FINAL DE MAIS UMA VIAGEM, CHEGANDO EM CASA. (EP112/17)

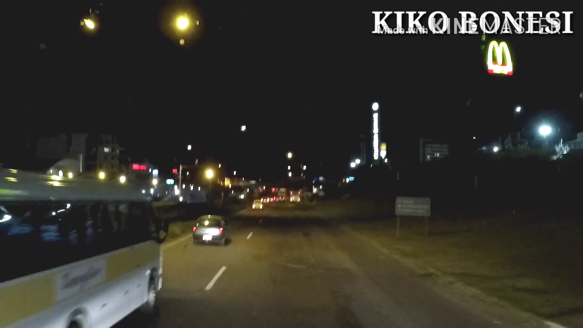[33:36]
E aí então, galera, estamos chegando em Caxias do Sul. É, Caxias do Sul.
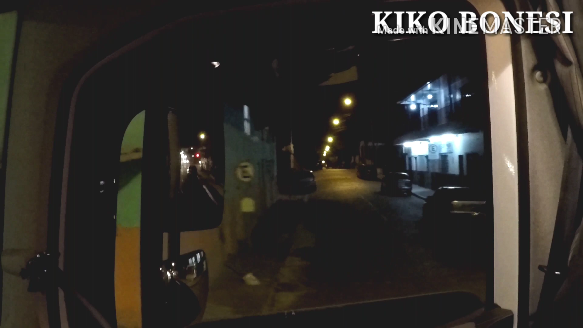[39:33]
Vou deixar aqui. Já vou entrar na minha rua. Aqui, moço.